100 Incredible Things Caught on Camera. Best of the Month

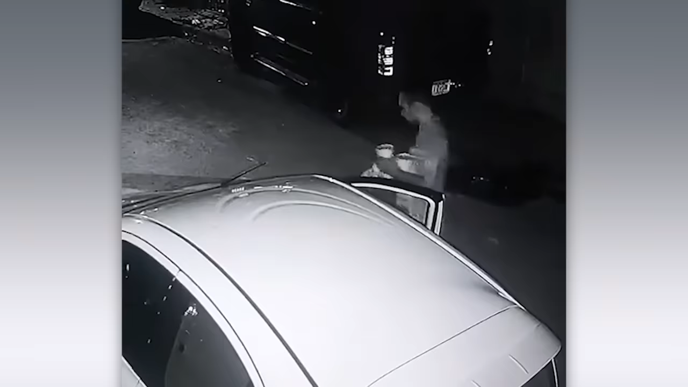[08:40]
Like any dog, he came for the smell of food.
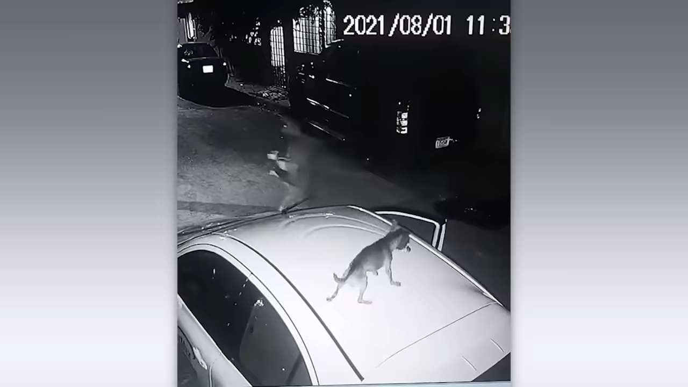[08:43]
The question is, where did he come from?